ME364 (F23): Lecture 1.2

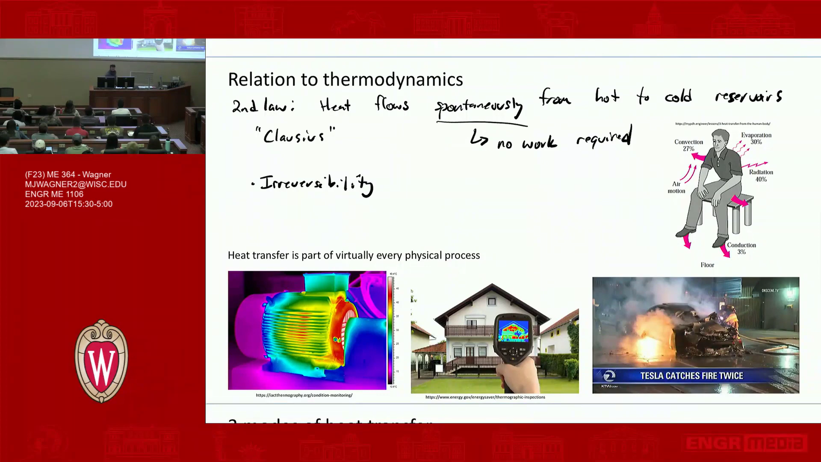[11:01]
Maybe you're interested in electric machines. Right. So an electric machine, you can do this thermograph and see if there's a problem. So in this particular generator, there's one spot near where the shaft is that's white hot. All right. So you're just looking at this. It's sitting there. It's spinning away. Everything's fine. This thing is about to fail. Right. There's about to be a catastrophic bearing failure on this device. And how do you know that?
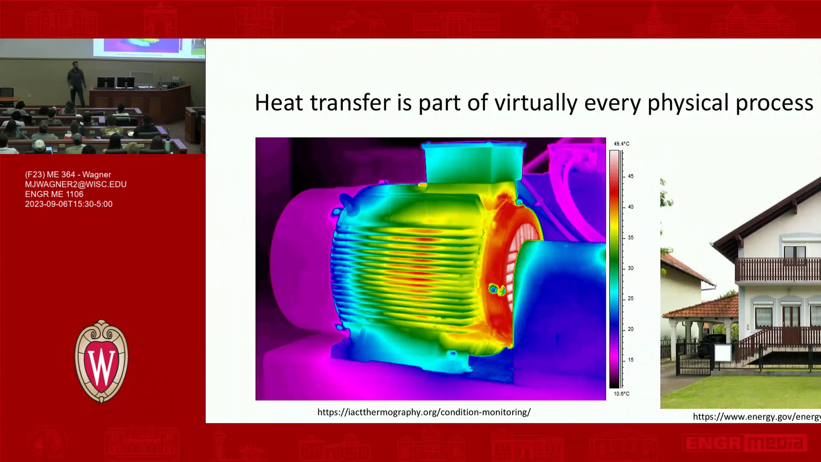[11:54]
On screen: scale top 49.4°C, scale bottom 10.8°C
So there's a relationship, a direct relationship between the heat in a problem or in this particular situation and all the other aspects of engineering that you've spent a lot of time dealing with. Okay. So example, another example, you could, again, IR cameras, I guess I like those. So this is an IR camera of a house. So this is like a big, big business. People go around, take IR images of your house and tell you how bad your construction company was at making sure your house is insulated. So like in this case, they didn't bother insulating the third level. So I guess in the neighbor's house is pretty crappy too. You can pick up on that.
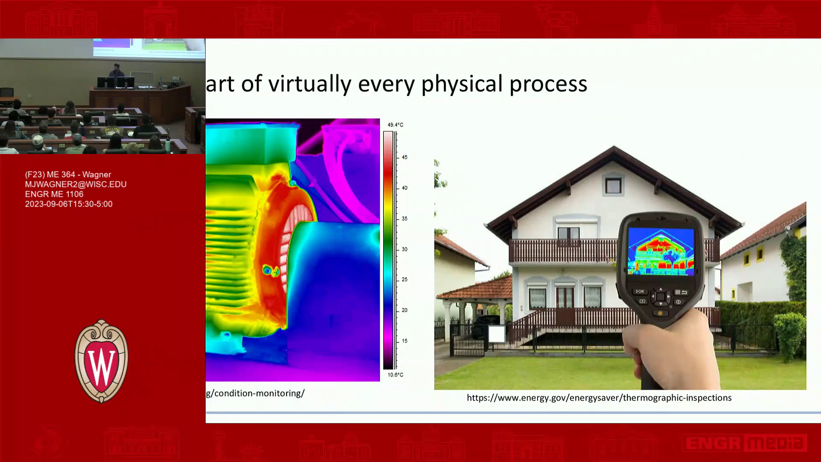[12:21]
Another example, you know, bad thermal management, not to dump on Tesla. But, you know, if you're not careful about thermal management of a battery, for example, it can get out of hand.